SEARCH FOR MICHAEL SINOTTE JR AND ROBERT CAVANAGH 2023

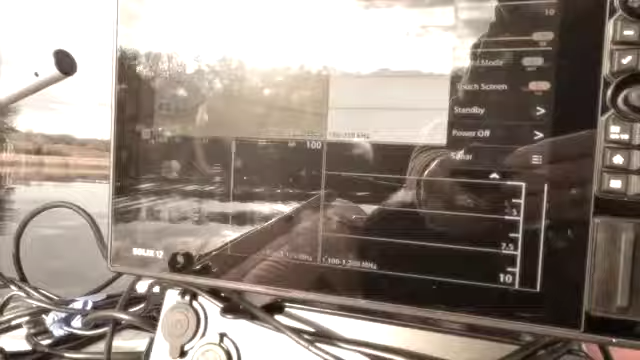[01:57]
We get the sonar in the water, and that way we can figure out what we're doing, what our depths are, and all that stuff.
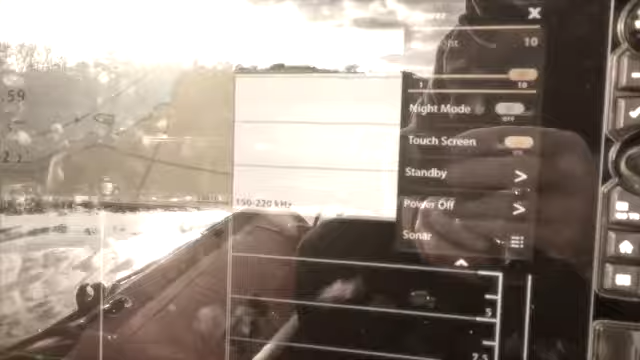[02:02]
There you go. Give it a second here while I get myself prepared. So, sonar is on.
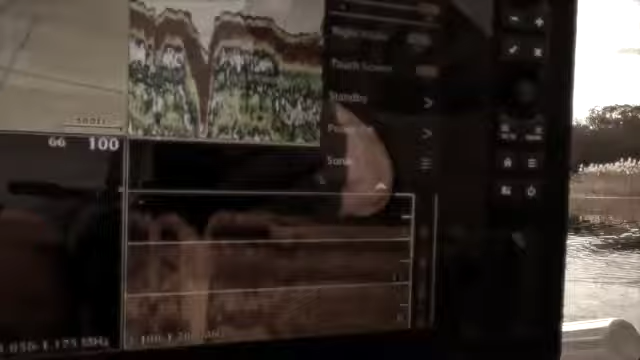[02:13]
So we're using the Solex 12.
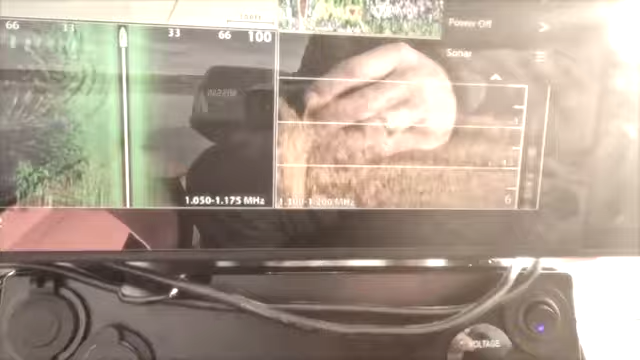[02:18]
I'm gonna see what we can see.
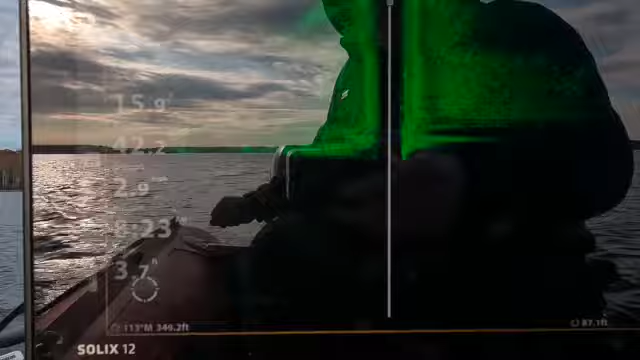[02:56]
feet of depth. I'll see, I'm getting my
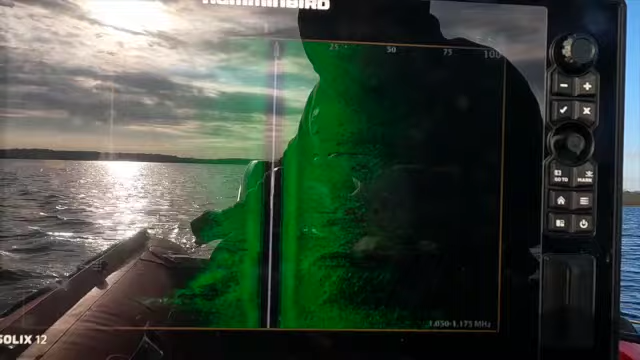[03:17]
Again, I'm 100 feet to the right, 100 feet to the left.
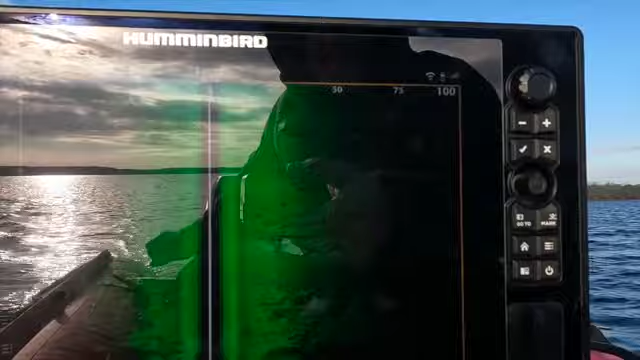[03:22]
But when I get in closer, I'm gonna adjust the sensitivity.
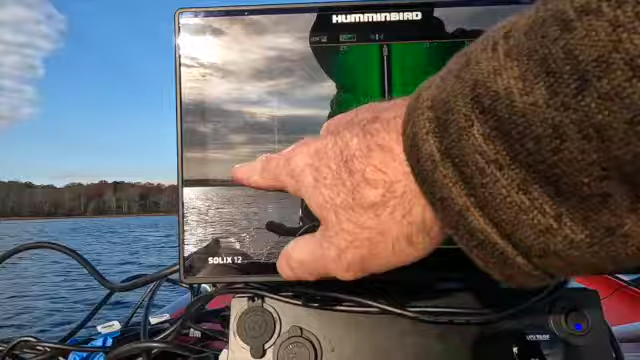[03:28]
Let's just, no, I don't want to do that. I don't want to do that. I don't want to do that. Let's go 69 feet.
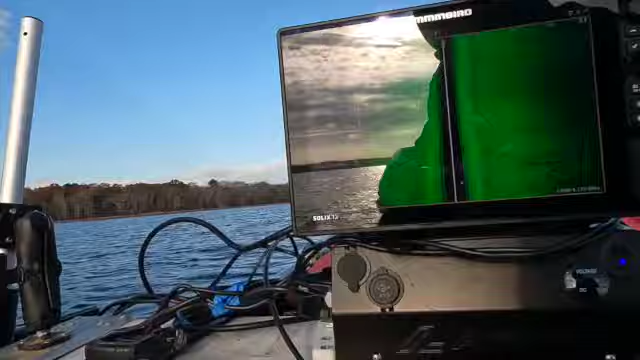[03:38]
There we go. A little bit of range. Okay.
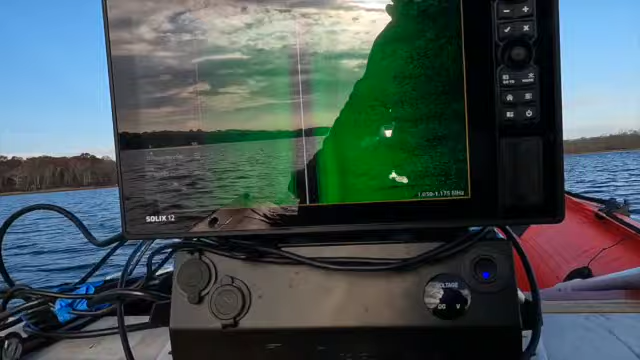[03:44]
And then sensitivity. No, that's too much. There we go.
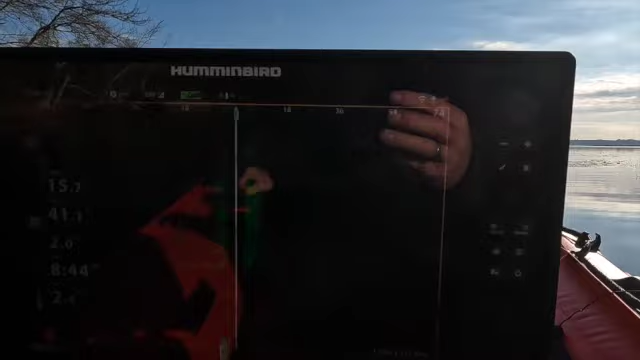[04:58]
Problem is I'm just getting filled with cattails and, sorry, with lily pads and all kinds of junk in here.
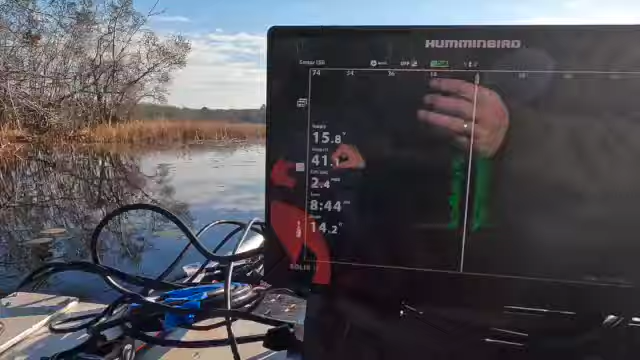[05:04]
So and there's no way I'm at 13 feet of water, but
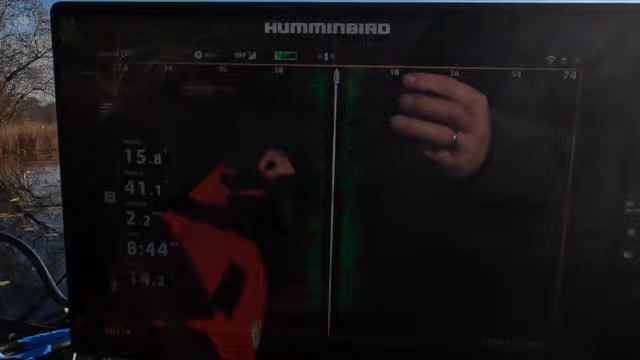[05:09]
just really hard to see.
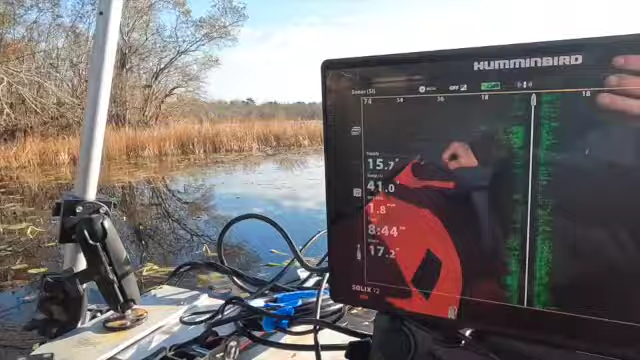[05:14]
So what I'm gonna do is I'm gonna go around the edge. Right now I'm just picking up every single lily pad on the planet Earth. And I just don't think that sonar is gonna be able to pick up when I need to, because it's just getting covered with stuff.
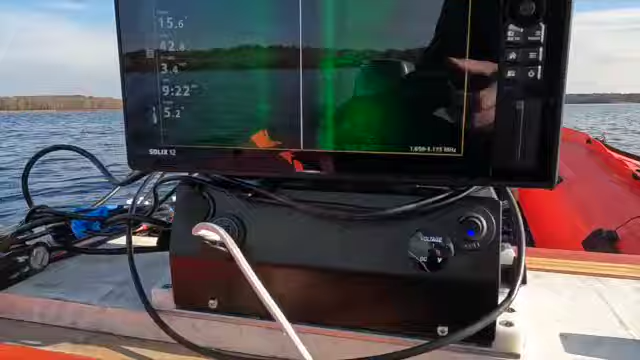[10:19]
Sticks at an angle because it's filled with junk.